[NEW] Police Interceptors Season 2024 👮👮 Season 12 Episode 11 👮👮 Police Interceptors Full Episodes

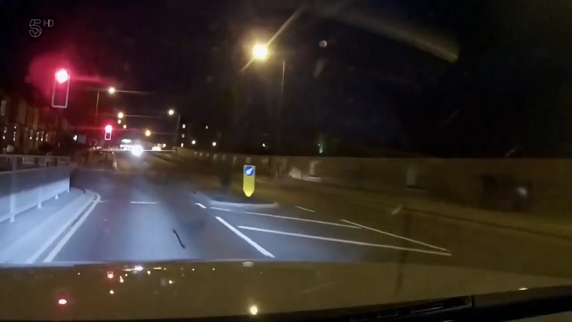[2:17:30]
But something else catches his eye.
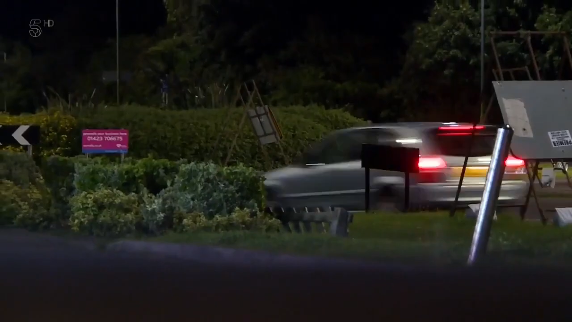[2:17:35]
Well, let's see what he's up to. That's not our car, but that thing was flying. It's not the intended target, but Spike thinks it's worth finding out why this guy's in such a hurry.
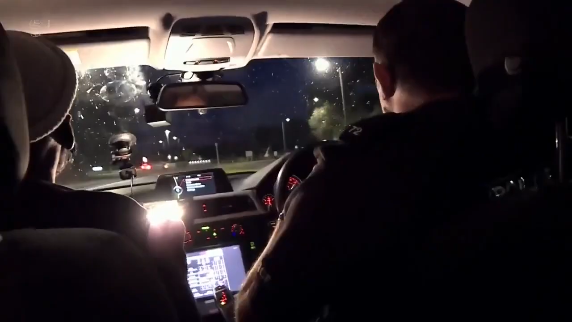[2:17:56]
Not the vehicle, not the X1 that we're after, but there's something incredibly high speed. Spike trails the driver, who's going double the speed limit.
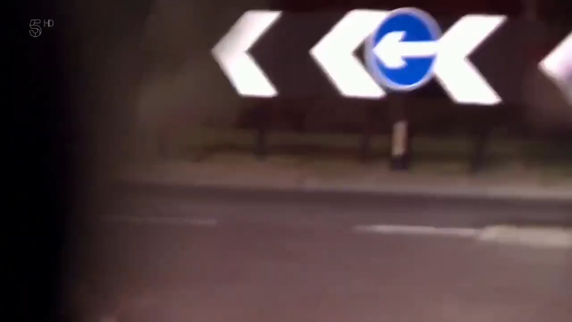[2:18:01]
At the roundabout, on the roundabout, on the roundabout, not one, not one, not two, not two. Taking the third towards Norton, A139. At the roundabout, one, taking the first.
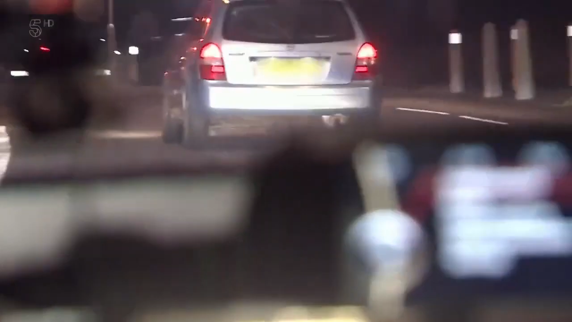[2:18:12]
Road name is South Road. In Black Beauty, Spike just looks like another motorist.
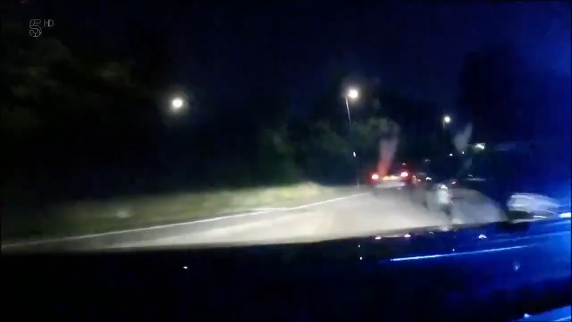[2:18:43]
The guy mounts the pavement and takes a cycleway in an attempt to escape, but he soon runs out of path.